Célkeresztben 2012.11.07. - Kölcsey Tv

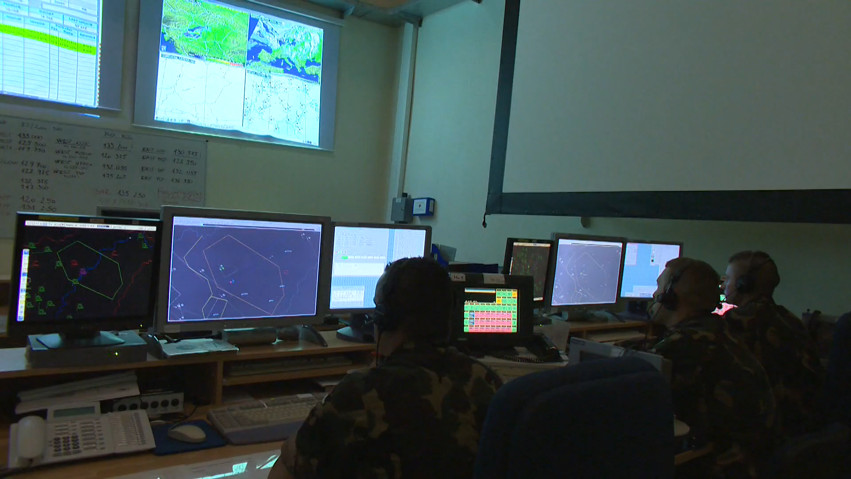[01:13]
Ezek a mérnöki csodák lesznek hivatottak ellenőrizni a hazánk felett évent általadó több mint félmillió repülőgépet. A háromdimenziós radarok legnagyobb előnye, hogy a céltárgyak távolságát, magasságát és oldalszögét is képesek meghatározni.